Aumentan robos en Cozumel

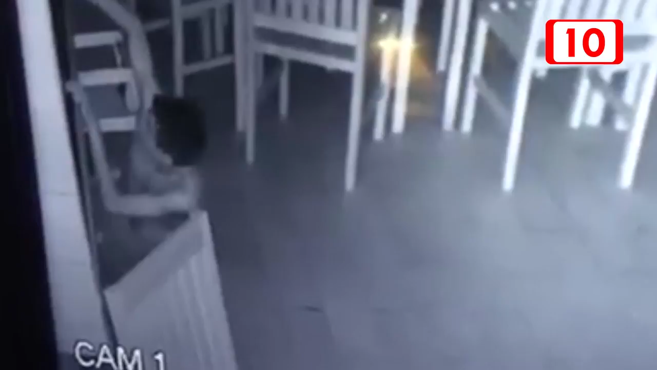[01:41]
es durante la noche que aprovechan estas personas para ingresar a los diversos negocios, sin embargo, pues ya se está investigando. Toda vez que hay algunos negocios que en semanas pasadas fueron víctimas de estos robos y ellos señalaron haber captado en sus cámaras a alguna persona.